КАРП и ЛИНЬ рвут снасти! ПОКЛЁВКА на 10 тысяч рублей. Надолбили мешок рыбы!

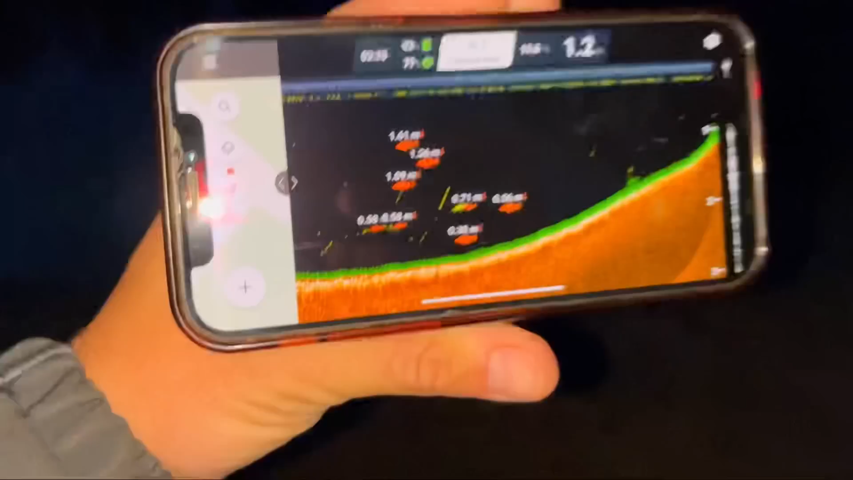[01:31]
Скажет. О, здесь подлунный. Ой, 2,7. Опа. Опача, сразу рыбка. Ну это все 2,9, Джек.
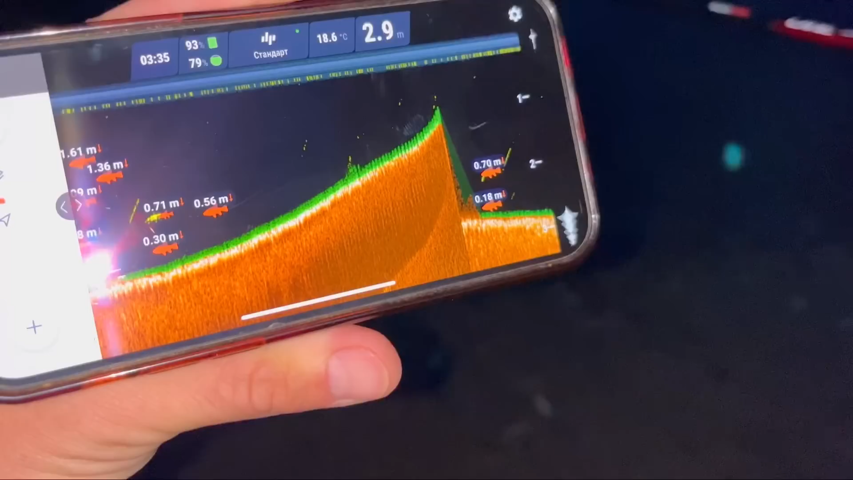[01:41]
On screen: depth 2.9 m, water 18.6°C
Интересно. Она, походу, глубже, да, намного. Да на полметра у тебя глубже. 3. Ну смотри, и рыбы нет нифига. Сейчас, подожди. Во, смотри. Да. Короче, ну я думаю, что наверх 2,9 пошло. Короче, надо... Слушай, нифига, разброс полметра за сколько?
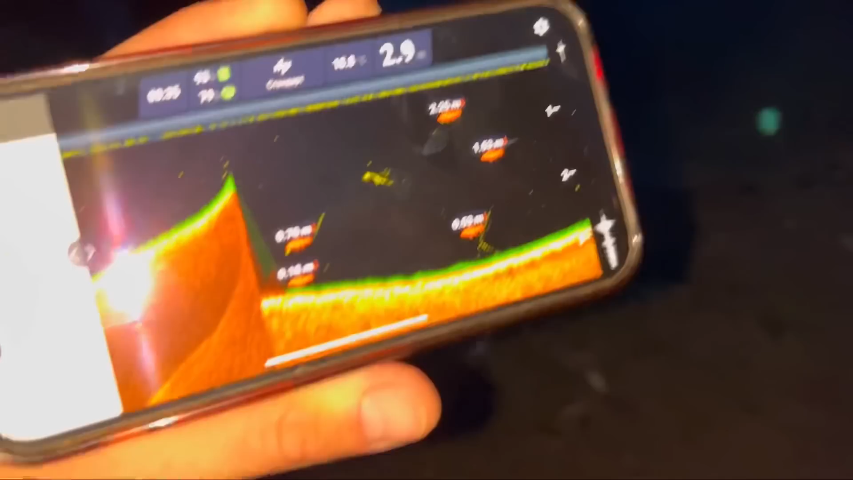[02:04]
Да. Между нами 10 метров? Да. Короче, Вечно. Будем ловить на нижнем свале прям, скорее всего, да?
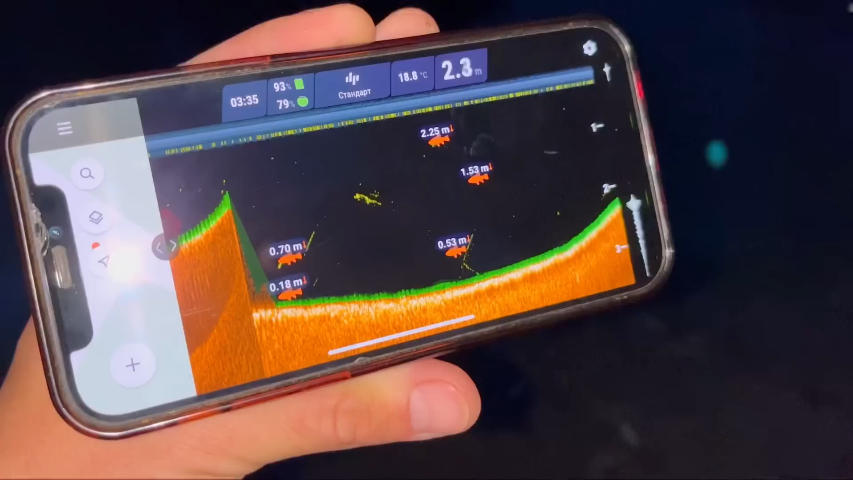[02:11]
On screen: depth 2.3 m, water 18.8°C
Ну, да. На бровке фиг. Слушай, мы встанем? Я даже не знаю. Смотри, здесь бровка офигеть какая жесткая.
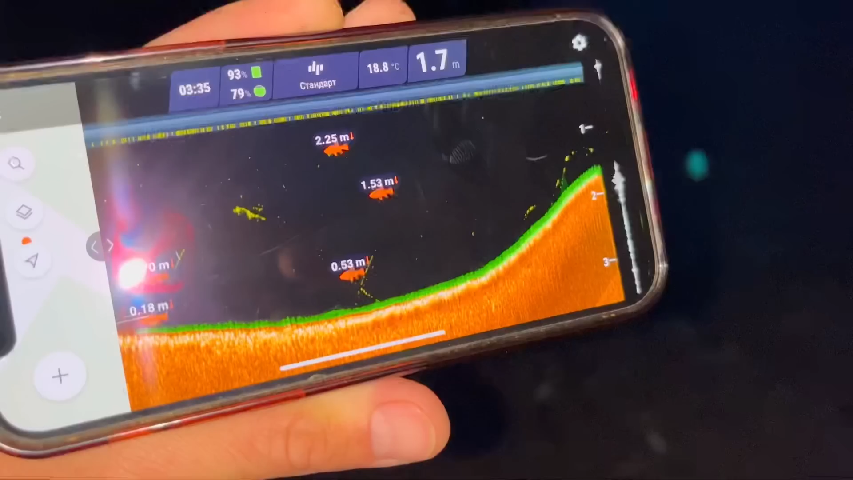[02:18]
On screen: depth 1.7 m, water 18.8°C
Так, так, ну, такие маленькие расстояния, что можно, короче, не клипсоваться, понял? Ага.